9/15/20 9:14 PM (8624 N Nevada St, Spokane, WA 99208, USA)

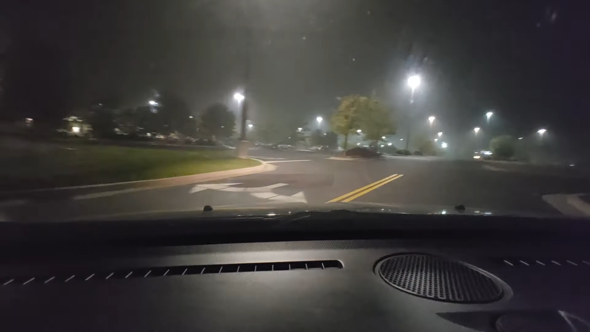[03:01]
Okay, so here we are at Menco. We're going to park as quickly as we can. The major is calling and leaving too many voicemails. We're sliding. Now, I won't know where you are.